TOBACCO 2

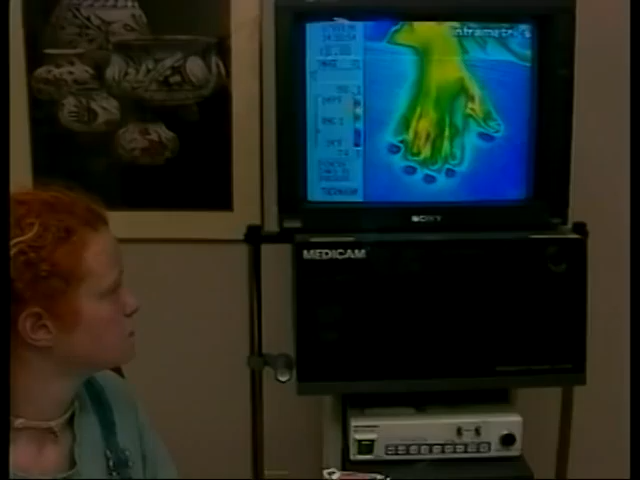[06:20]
In the time it takes to smoke one cigarette, Becca's hand turns from a healthy red to an icy blue.
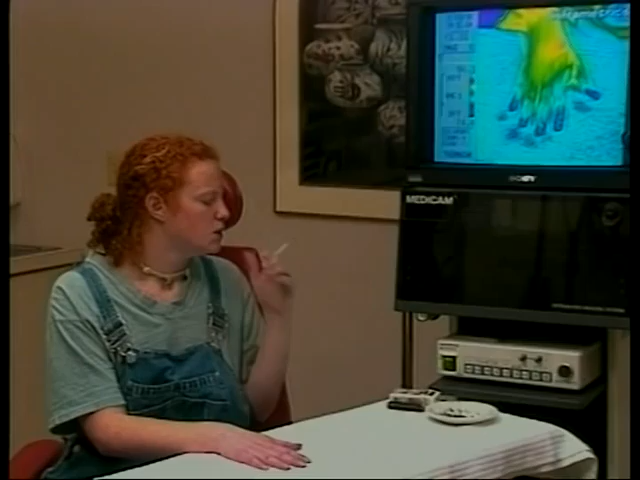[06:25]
I notice we're even getting a little purple in the tips of your fingers,
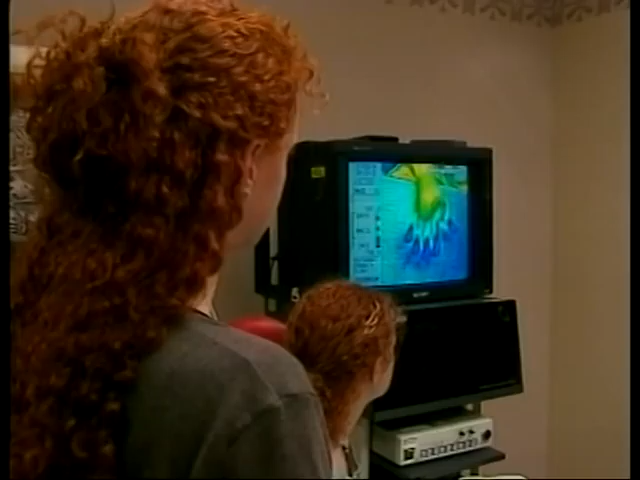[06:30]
which is now near the bottom of our scale.
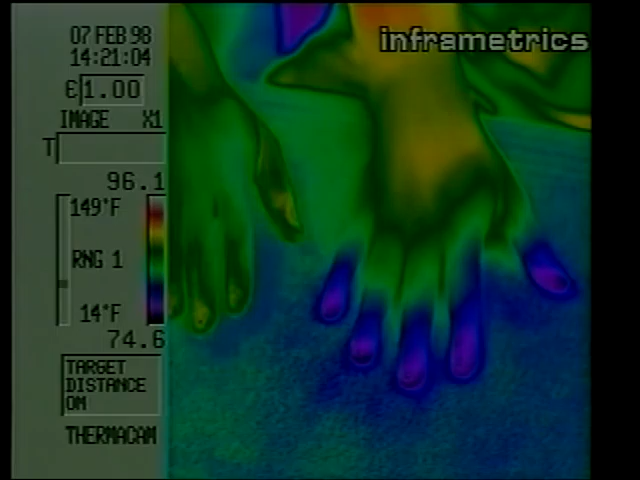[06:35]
Now the non-smoker, if they would wiggle their hands, now we know who it is.
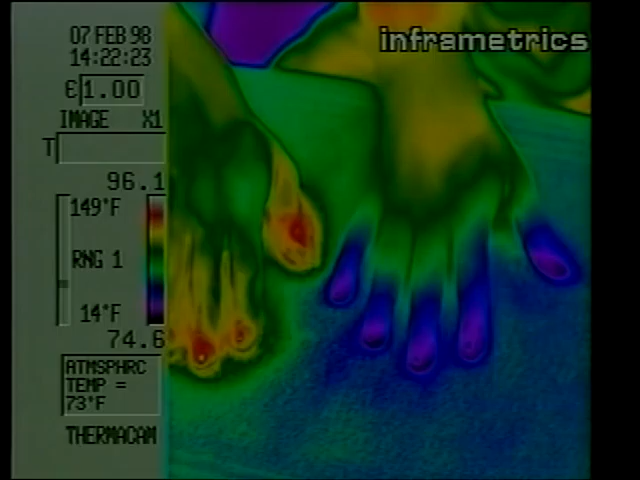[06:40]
Your oxygen level has been dramatically reduced, and that's going to affect your entire body.
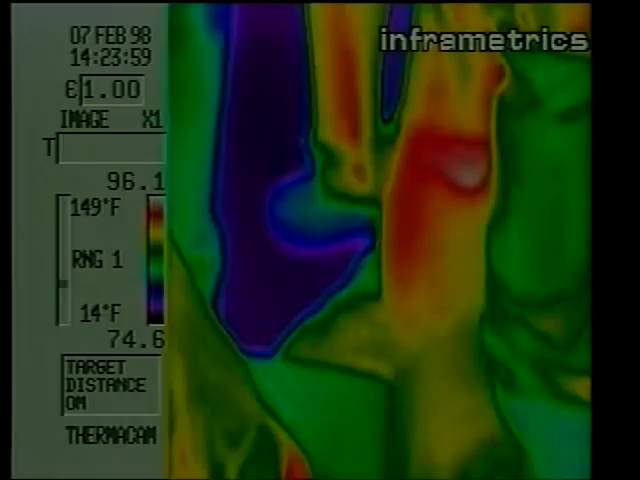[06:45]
On screen: scale top 149°F, scale bottom 14°F
Get real tight together if you could open your nose. Cold nose.